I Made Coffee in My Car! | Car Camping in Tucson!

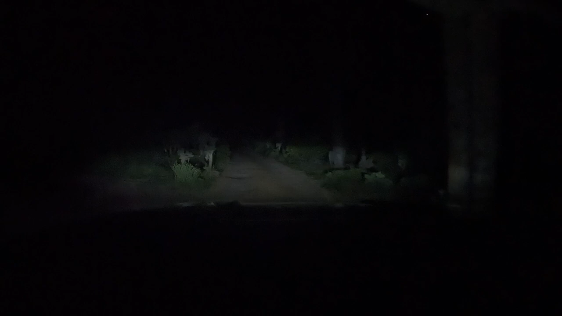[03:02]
A little bit eerie looking, but I think it'll be fun. Can't even see me. But all right, I think this will be home for the night. It's out here in the middle of nowhere. There's home.